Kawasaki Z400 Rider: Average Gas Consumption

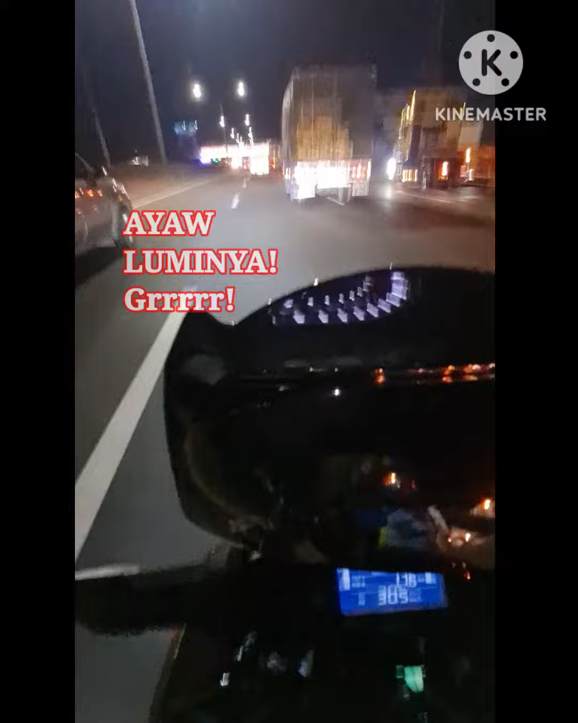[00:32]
At itong truck na ito ayaw pang luminyo Napilitan tuloy ako mag-overbake Ano ang average gas consumption ng Z400 ko? Mamaya makikita nyo